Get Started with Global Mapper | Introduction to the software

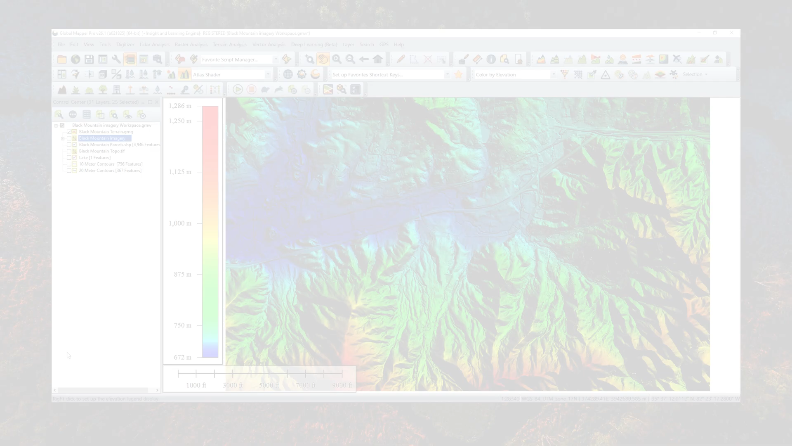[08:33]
In addition to the plethora of raster analysis tools, there's a wide variety of terrain analysis tools in both the terrain analysis menu and these toolbars. To start off, I want to highlight this shader dropdown. Visualize your terrain model based on attributes such as slope. There is an option to customize your own shader.
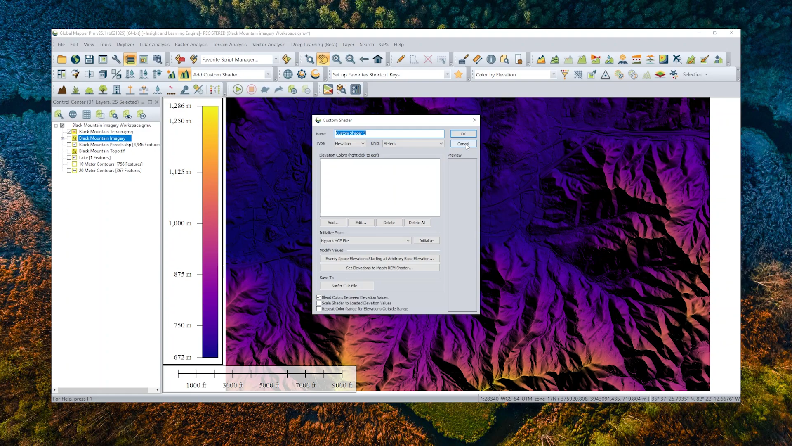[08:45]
While the shaders can give you an idea of how the terrain looks from top down, the 3D viewer provides you more control over your perspective of the layer.
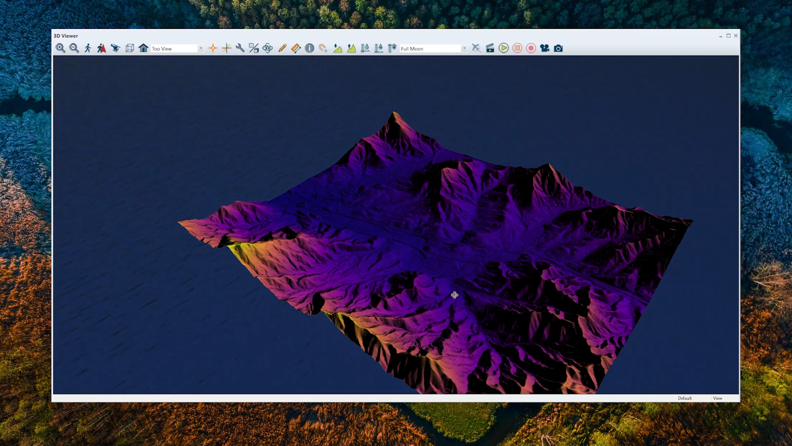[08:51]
Take your data a step further with options to record a fly-through, walk-through, or simulate water rise. Gain an even better understanding of your terrain with the path profile tool.
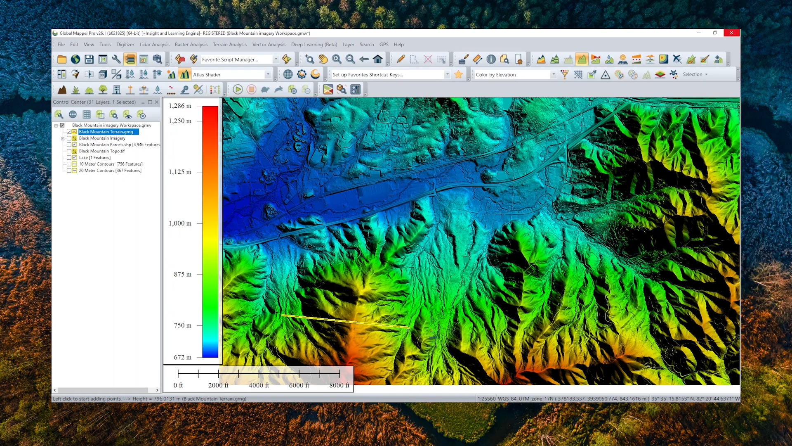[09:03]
This takes a linear slice out of the terrain to analyze changes in elevation and slope.
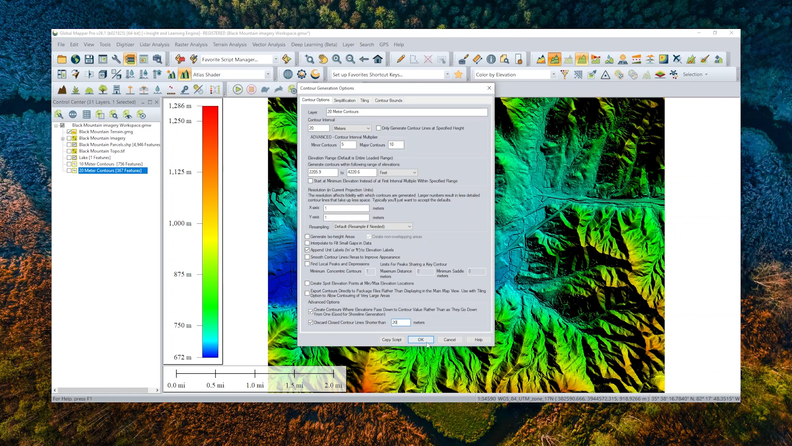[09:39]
The contour interval multiplier or index contour determines which contours appear as bolder lines. After I check the remaining settings, including discarding lines shorter than 20 meters, I press OK. If you have Global Mapper Pro, some additional terrain tools include terrain painting or creaking.
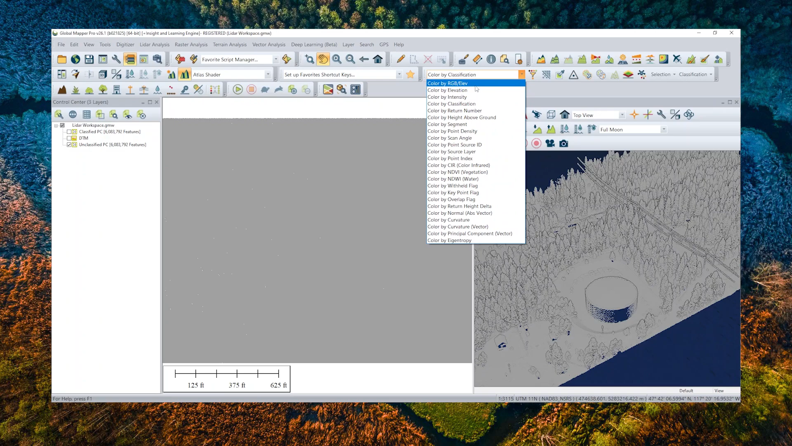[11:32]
There's a classification dropdown. This contains tools for manual classification, automatic classification, and segmentation.
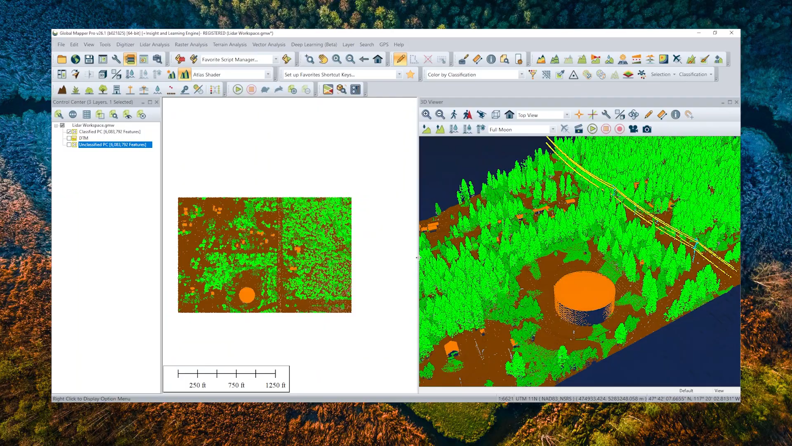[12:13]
There's a lot you can do with this point cloud including thinning, aligning it to control points, or adding color values from a raster layer.
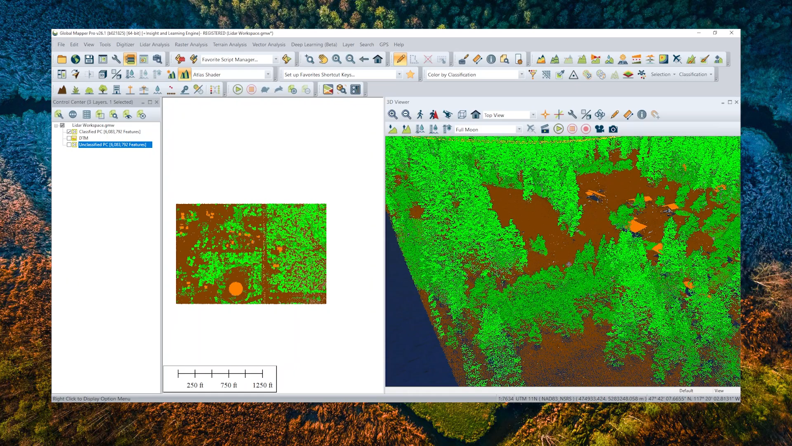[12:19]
I'm going to quickly show you how to create a terrain layer from this lighter point cloud. With my classified point cloud loaded, all I care about for creating a bare earth model is the ground. So I'm navigating back to the lighter toolbar and click filter lighter data. Currently, all of the classifications are being shown. I could go through and uncheck each classification except for ground. But to be more efficient, I'll right click this classification window and select uncheck all.
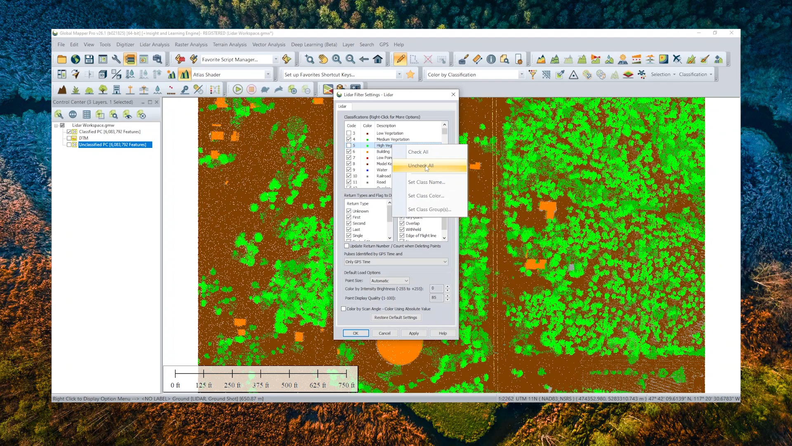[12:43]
Now, I only need to recheck the ground class. Once I hit okay, the point cloud will be filtered to just the ground. This does not delete the points and I can turn it back on at any time. Now that I'm only looking at the ground points, I can generate my terrain model.
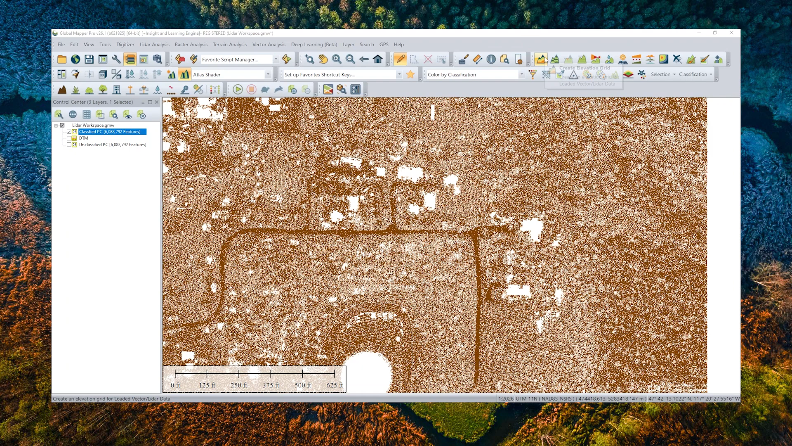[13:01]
I'm going to open the create elevation grid tool and ensure the correct layer is selected. After naming the new terrain layer, I'm keeping the grid type as elevation.